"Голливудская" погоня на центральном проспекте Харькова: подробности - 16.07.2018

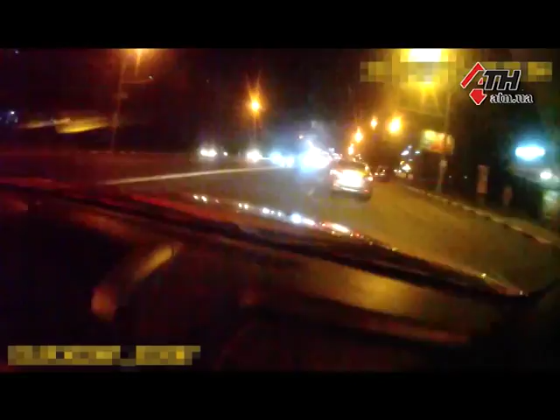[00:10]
За гонщиком погналися одразу п'ять патрульних автомобілів, та зупинити його допоміг вчинок іншого свідомого водія.